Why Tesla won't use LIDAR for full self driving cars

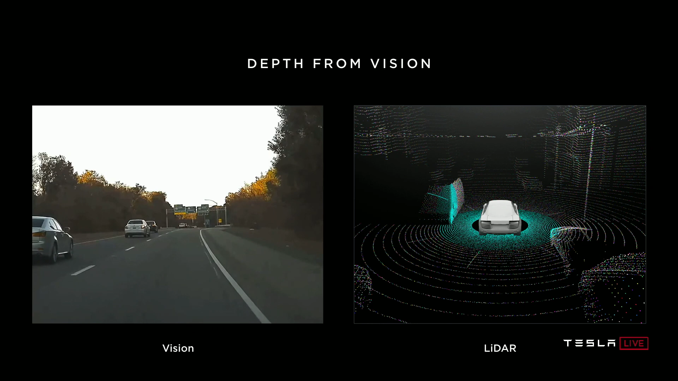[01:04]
It essentially creates a 3D mapped version of the world around it, which can be really helpful when you're trying to make something drive itself.